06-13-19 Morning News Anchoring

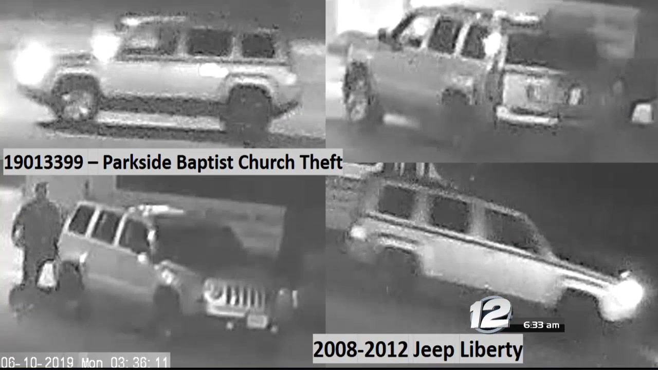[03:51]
suspects driving a 2008 to 2012 jeep liberty a representative from the church says it cost them about